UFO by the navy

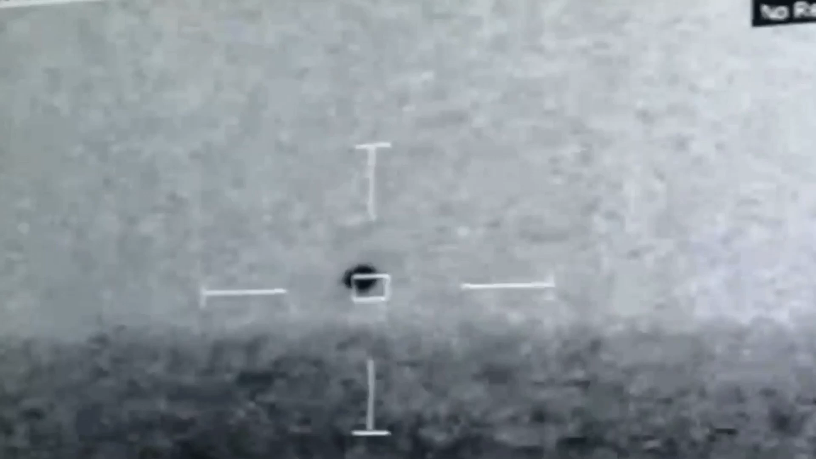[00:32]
We're making tents, we could probably bring about 35 routes.
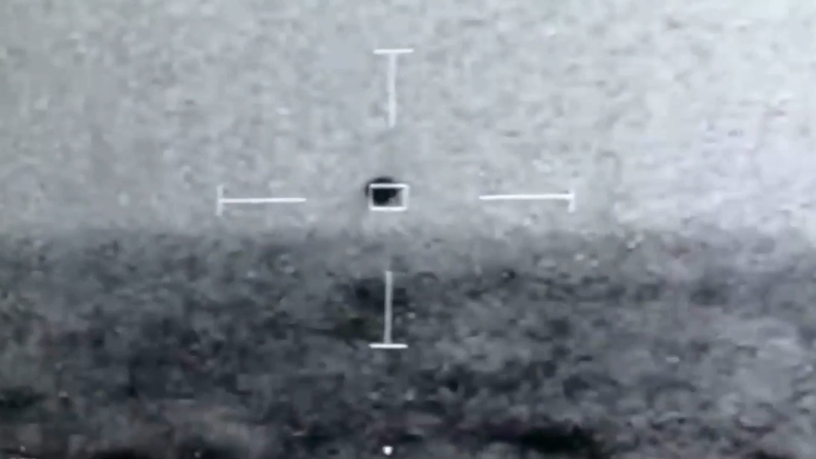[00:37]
We got a lot of white water up there, so it's six-foot swells. Whoa, it's getting close.
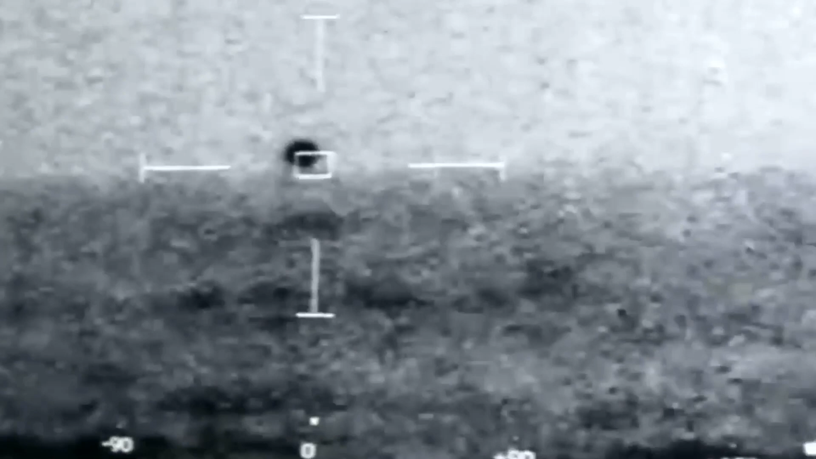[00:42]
Yeah, we have 31 knots, sustained wind, top side, gust of 40. It splashed.
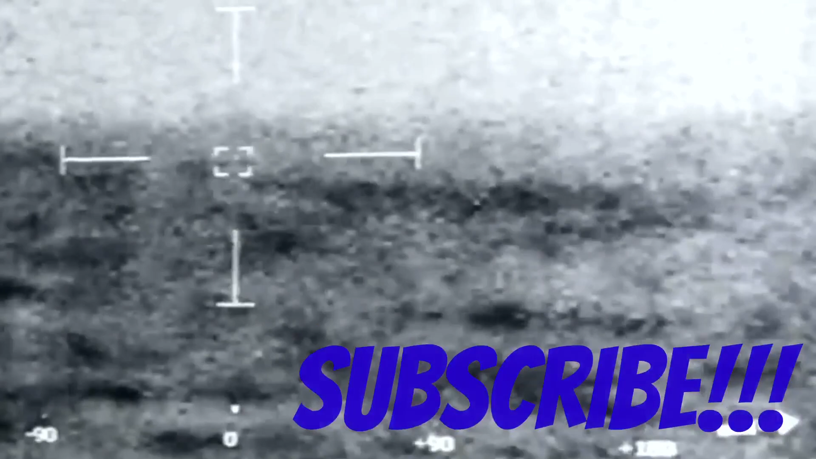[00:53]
It splashed. Mark Baring in range.